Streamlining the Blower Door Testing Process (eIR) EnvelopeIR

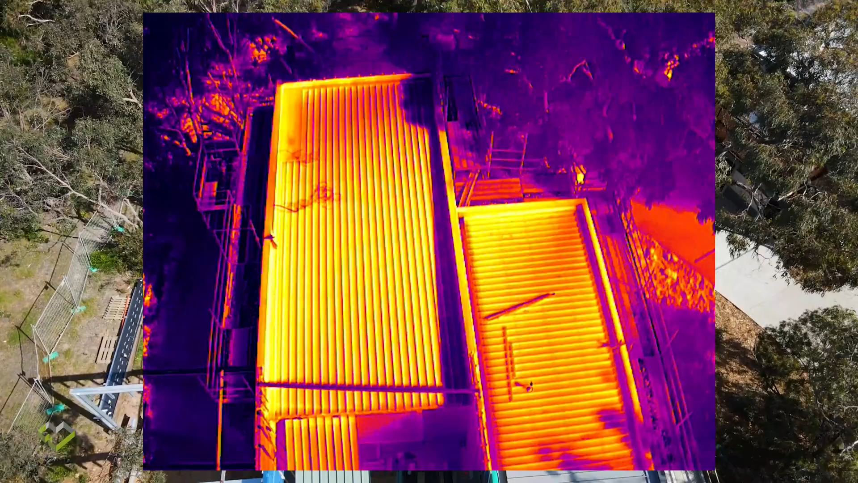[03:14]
It's a bit of an interesting building where it's sort of the bedroom wing ensuite area overhangs and sort of floats off the house.